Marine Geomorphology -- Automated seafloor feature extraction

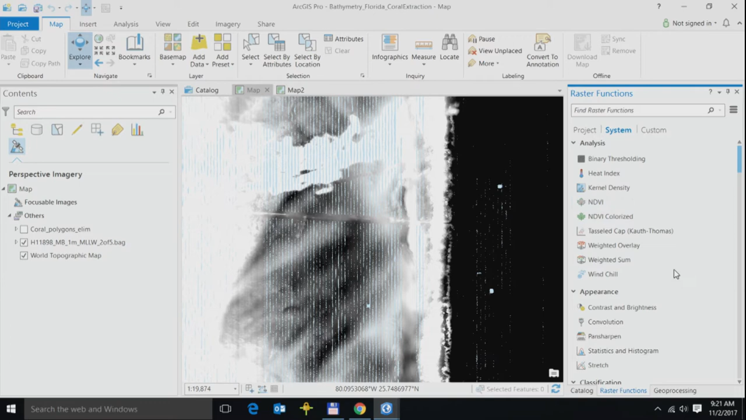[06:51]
So, first, I'll just give you a quick rundown on raster functions within ArcGIS Pro. Out of the box, we provided with a slew of raster functions, over 100 different raster functions. You can easily apply these functions, all of these functions, on a raster. Or you can chain them together and create your custom function chain. So, quickly switching back to my use case.
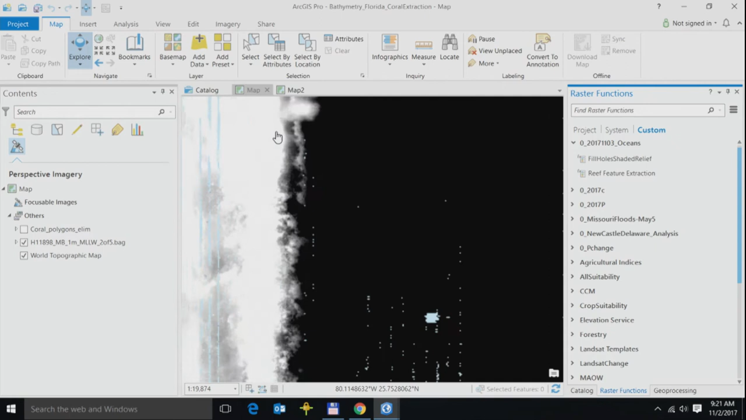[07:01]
I've just zoomed into an area that is known to have a lot of coral reefs. Now, clearly, this is 32-bit floating-point data. So, it can't be really used for visualization or for visual interpretation purposes. So, I can apply either a hillshade. Or in this case, I have my own custom function chain.
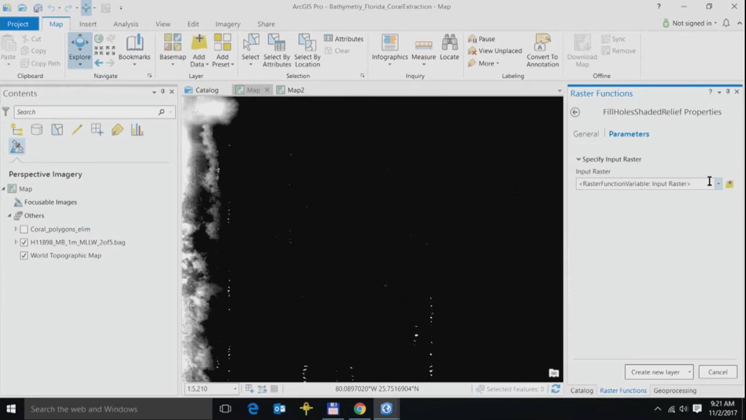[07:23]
Apply this on the source data.
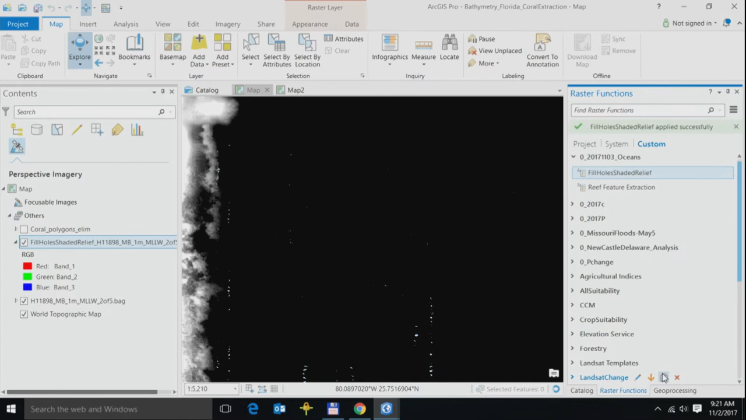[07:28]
All of a sudden, this is the same data set. In a matter of clicks, I can actually visualize. And I have more visual context now. So, let me crack open the function chain.
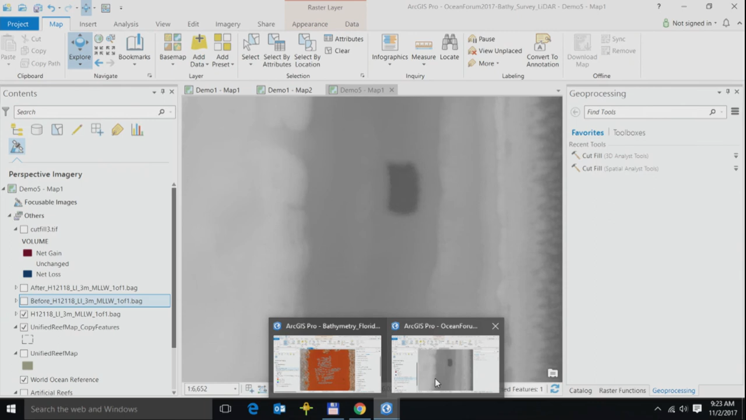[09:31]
So, this second demo, it shows an aerial LIDAR-based bathymetric survey east of Hollywood, Florida. Okay, here I'd like to identify borough areas for marine sand that's used in beach nourishment project to restore an eroding shoreline. Now, automating the delineation of these areas allow quantifying and monitoring the spatial scale of the disturbance. Again, this is 32-bit floating-point data.
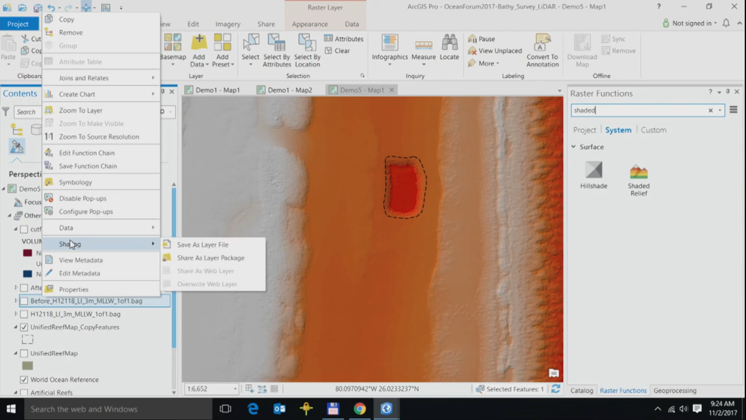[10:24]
And clearly, you can see my borders, my sand borders in here. So, the next step that I do is, I do not have the dataset, what it looked like prior to capture. So, I've essentially modeled the dataset.
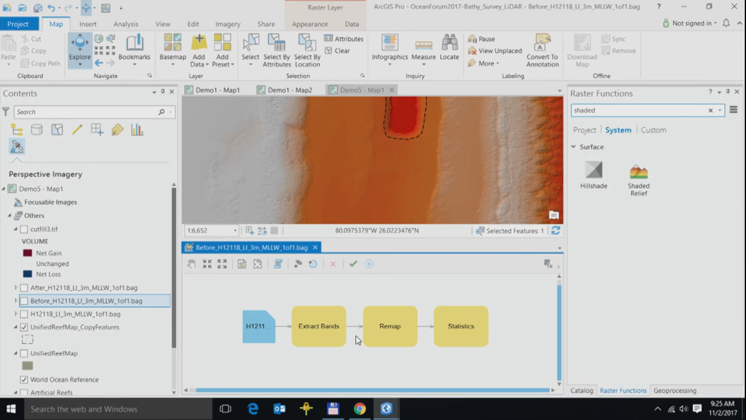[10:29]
I've created, I've extracted this area, applied a statistics function, and modeled the data,
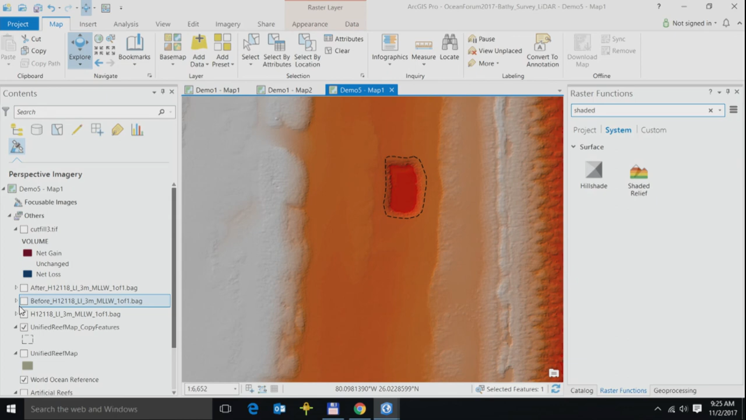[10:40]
and now you can see what the data possibly looked like before the dredging process began. This is what it looks like currently after the dredging process. I go on ahead, apply my geoprocessing tool, the cut-fill process, specify my input raster.
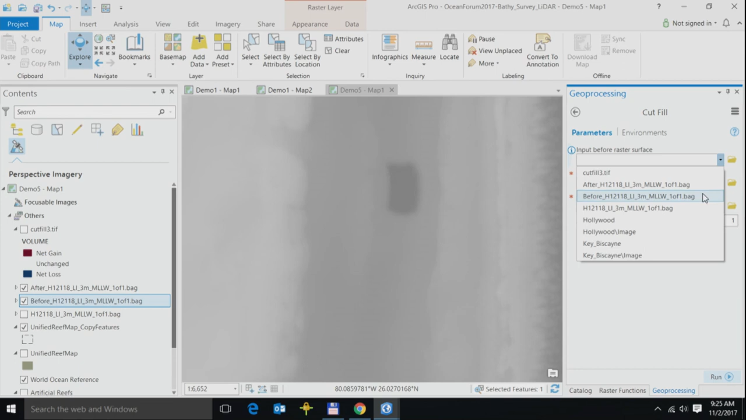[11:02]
Here's my after raster. Here's my after raster. Run this process, and this is the result of my processing.
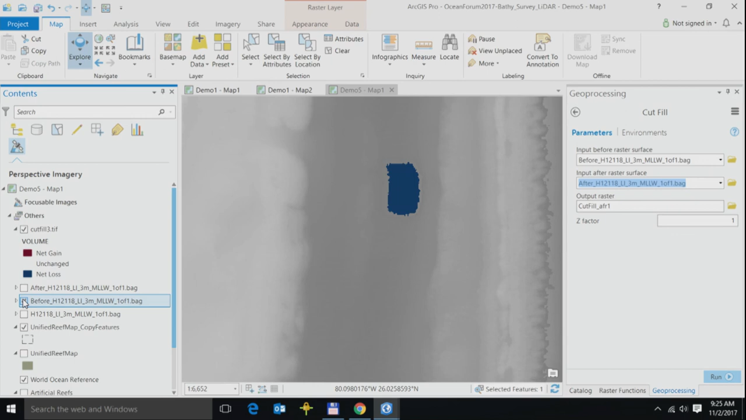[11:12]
It perfectly lines up, and there's the volume that I was looking for. So, you see how I actually quickly switched from source raw imagery to an information product. So, summarizing, or the key takeaway here, there is a wealth of data that's available out there. We've got rich tools to visualize that data on the fly, or to create persisted results. Now, you are domain experts in ocean science.
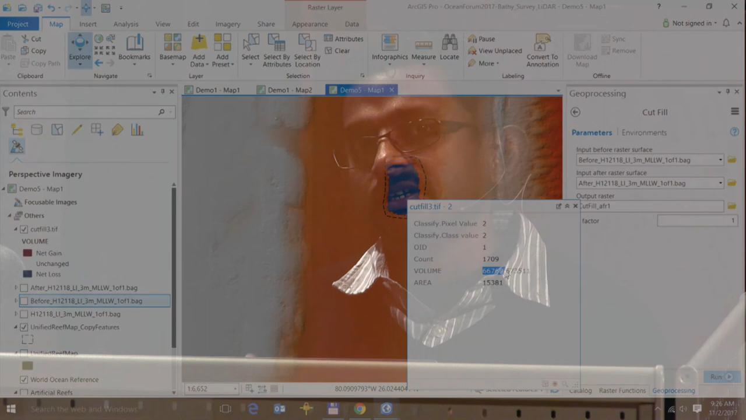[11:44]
You really don't have to be remote sensing specialist to do the analysis, or the processing, or the visualization that I just did. ArcGIS, it provides you with a collection of tools to actually process the imagery as required.